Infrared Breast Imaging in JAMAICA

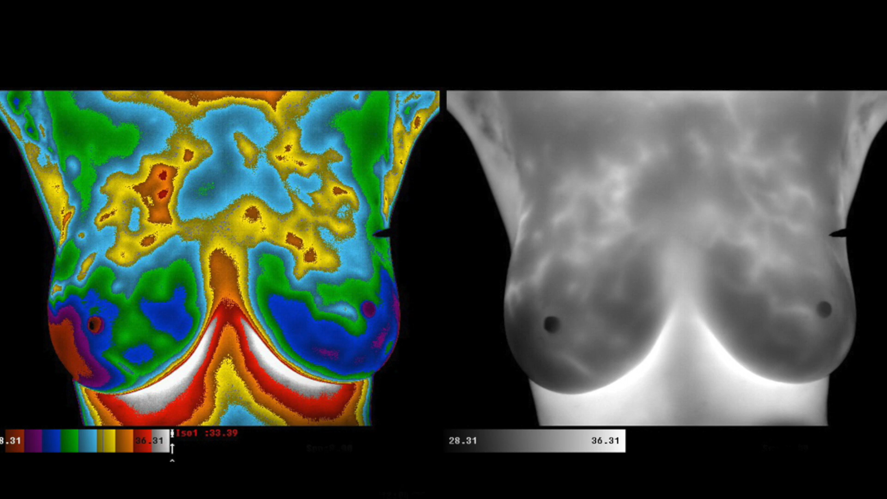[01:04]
and when we look at the image we can determine if there's an abnormality in the temperature of the breast so if we do the test correctly and we